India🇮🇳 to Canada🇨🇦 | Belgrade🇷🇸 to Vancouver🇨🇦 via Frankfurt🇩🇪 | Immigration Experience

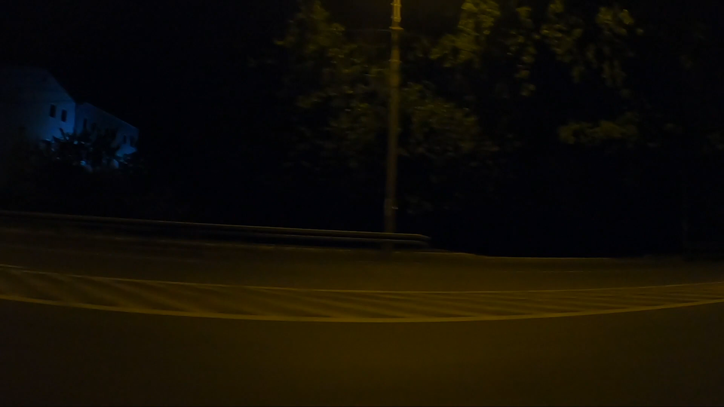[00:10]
गाइज़ 11 बज चुके हैं और मैं एयरपोर्ट के लिए निकल चुका हूँ।